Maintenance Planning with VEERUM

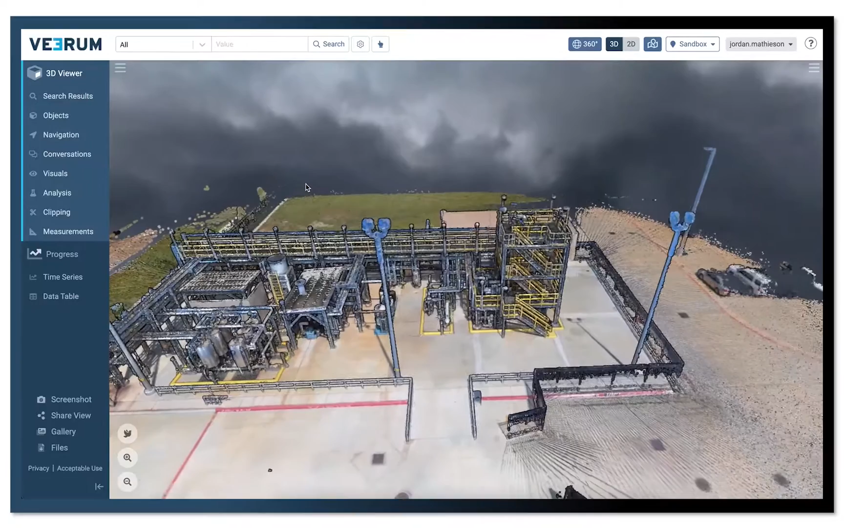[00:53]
Verum has built a cloud-hosted application to visualize and analyze remote
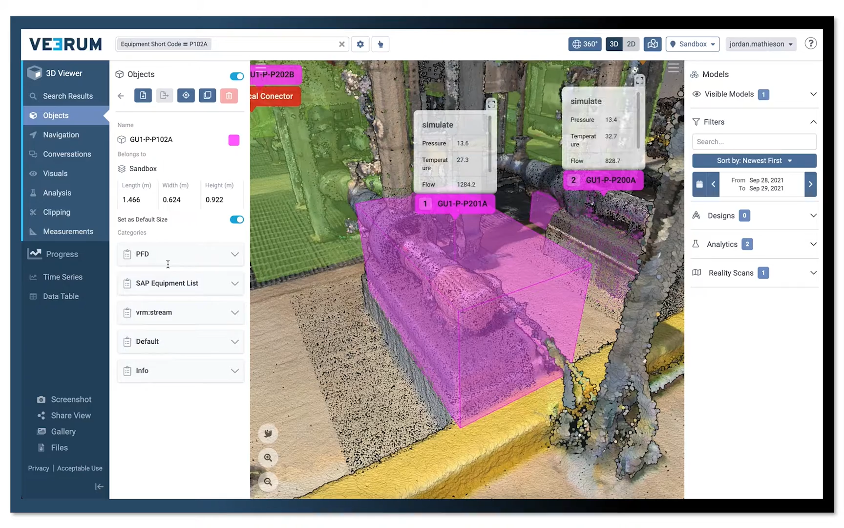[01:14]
This makes Verum's asset visualization application the
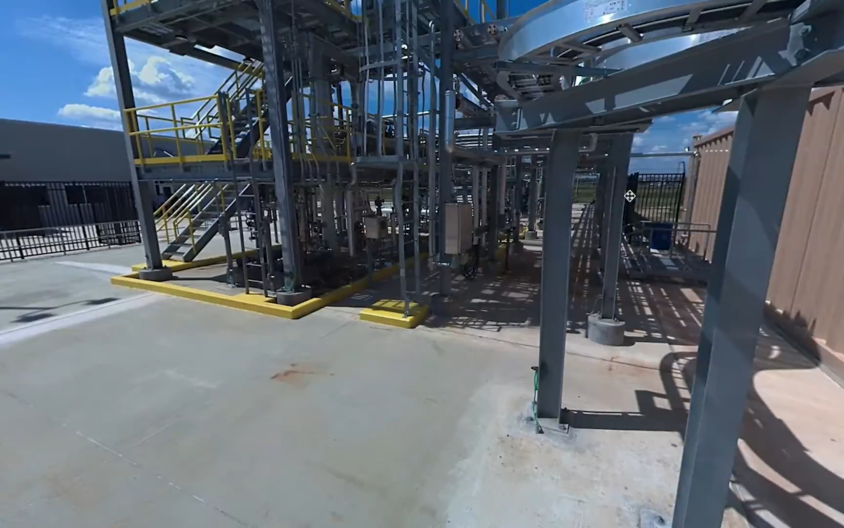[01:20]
perfect tool to support geographically distributed teams looking to improve productivity while working remote.
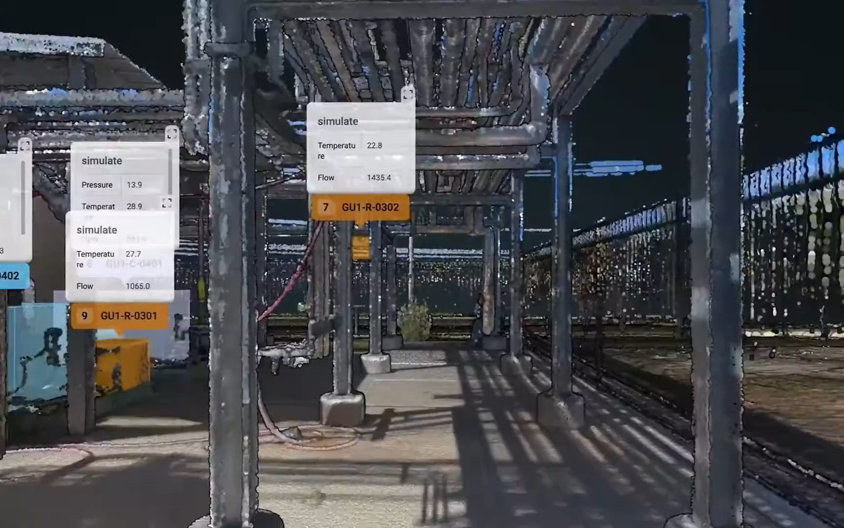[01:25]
Let's see how it works. Implementation with Verum is simple.
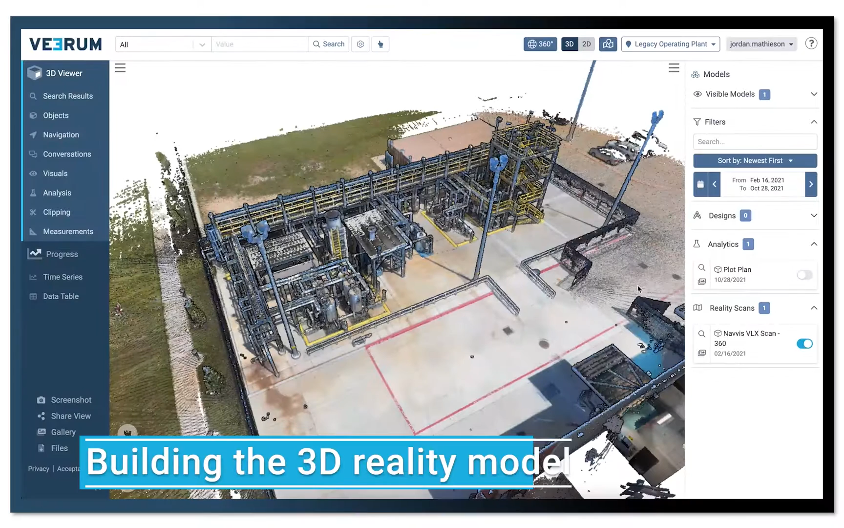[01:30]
We use your existing visual data to build the foundation of your digital twin in less than 48 hours. Upload your design models, reality scans, 360-degree panoramic photos, P&ID models, and more.
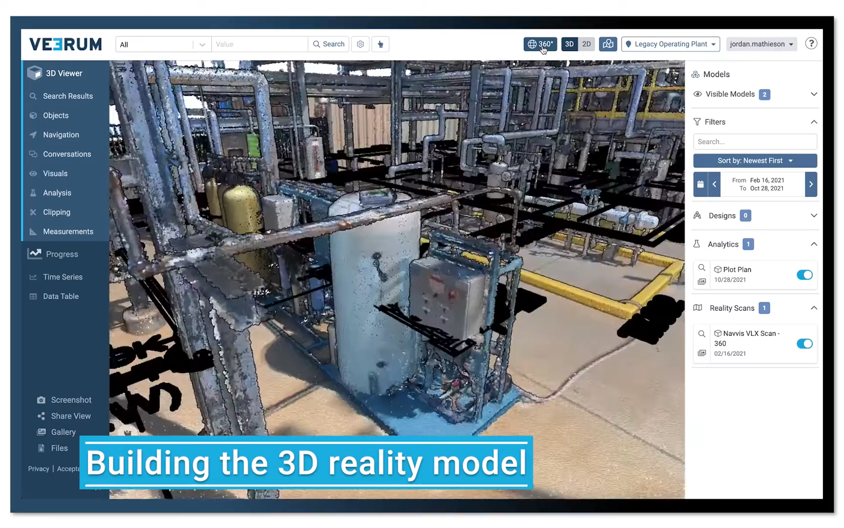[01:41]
Now that we have built a data-rich 3D reality model of the site,
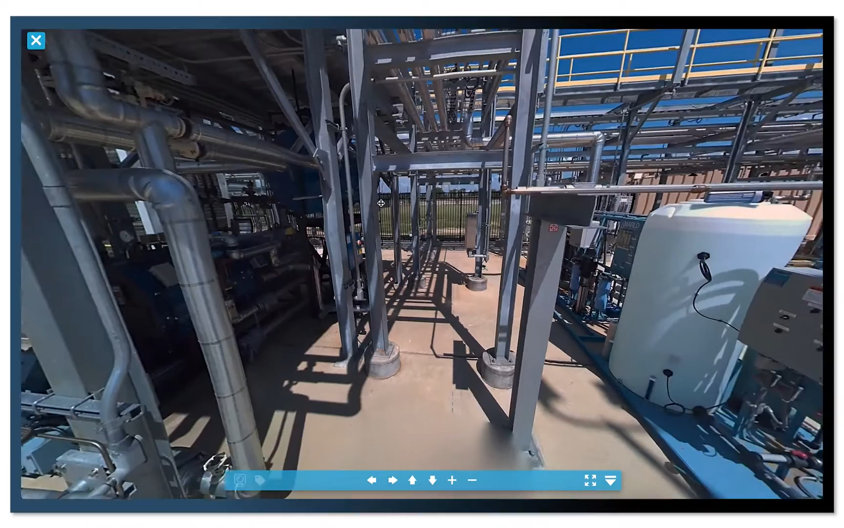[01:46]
users can connect and visualize CMMS work orders and
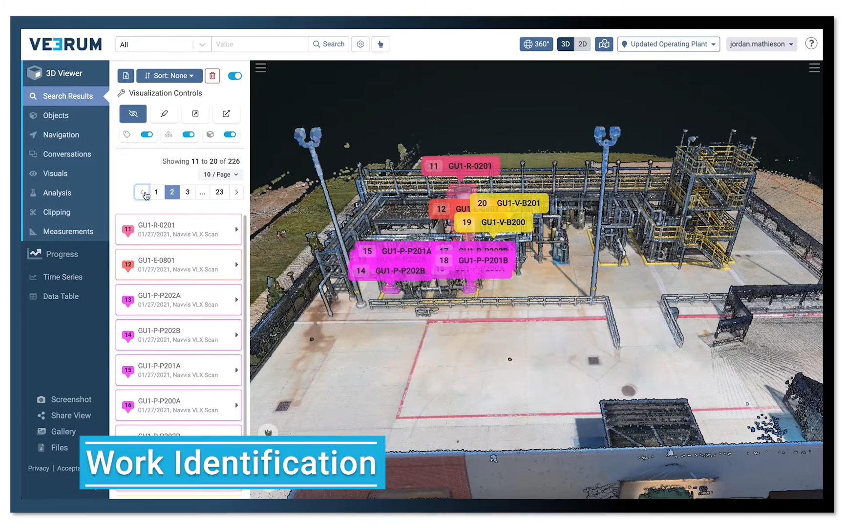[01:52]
real-time IoT data to the digitized site.
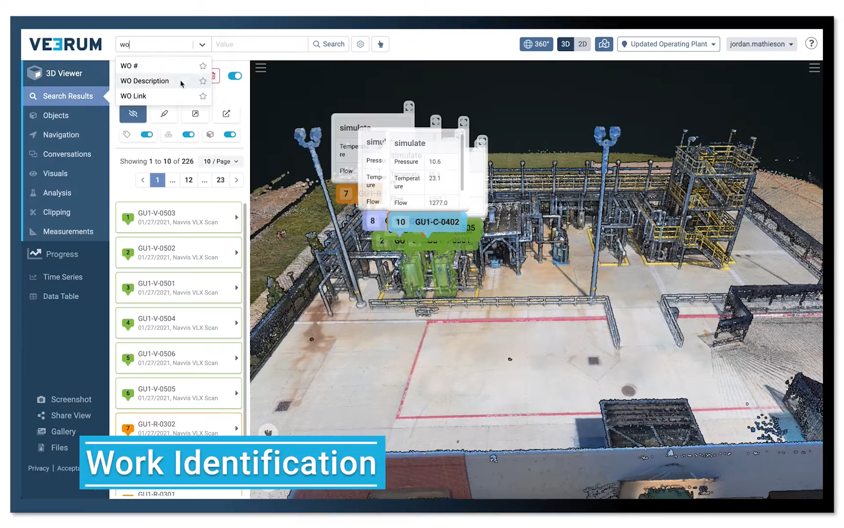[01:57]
This enables visual work identification so the entire team knows what work orders are coming next.
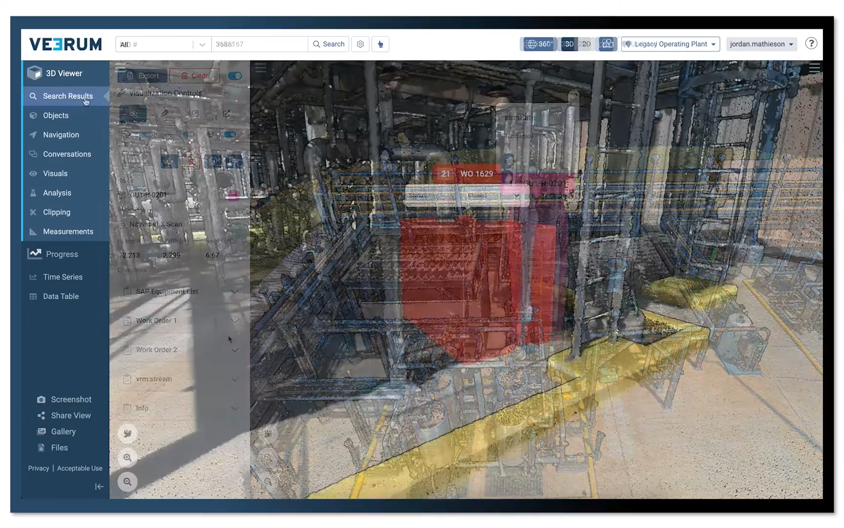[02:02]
Now, the maintenance team can plan upcoming work directly in Verum. Users can enable remote planning with visual support, create share view links to add visual context to reports, and build a digital record of all maintenance activities.